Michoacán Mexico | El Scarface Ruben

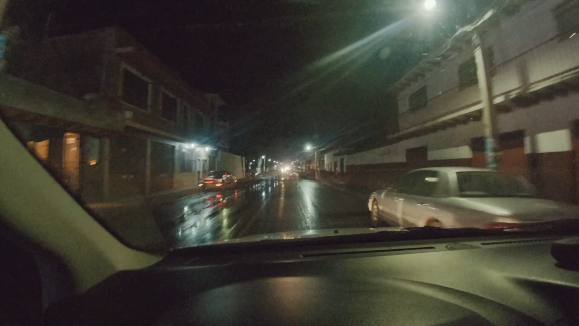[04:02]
Acabamos de llegar a Quiroga, Michoacán. Es la placita. La plaza vieja.
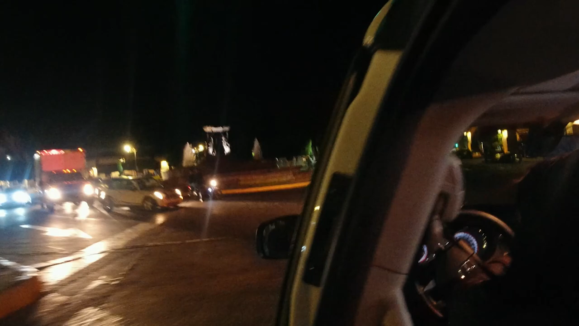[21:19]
Mira, ahí están las tarascas y como les dije, yo no entiendo por qué no tienen brasieles y están con las chistosas de fuera.
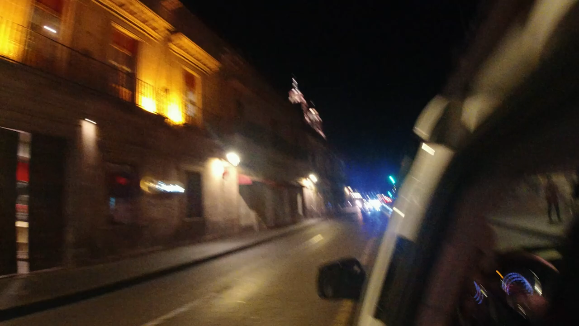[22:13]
Entonces aquí estamos a punto de llegar a la catedral de Morelia. De Morelia.
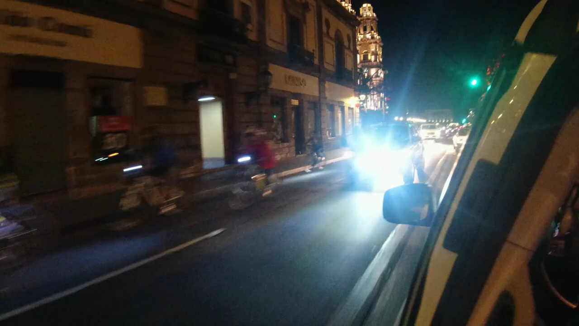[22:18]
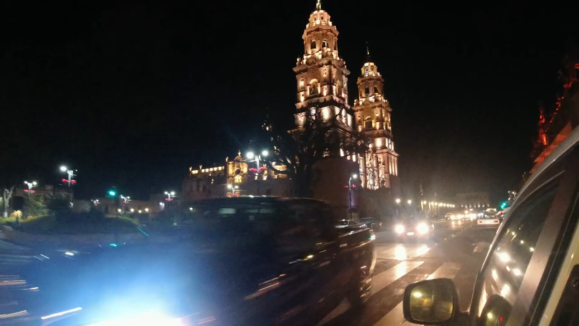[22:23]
Mira nomás, qué chulada. La catedral de Morelia. Wow, beautiful.
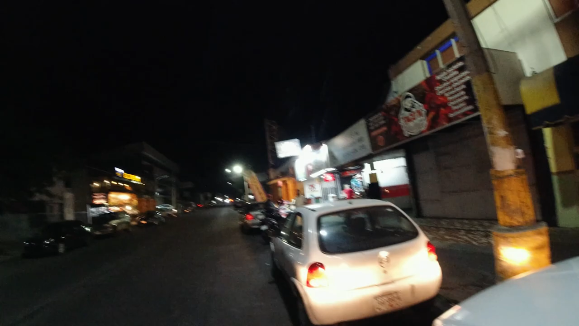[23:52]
Unas hamburguesas de voladita. Y ahorita a ver si regresamos con el...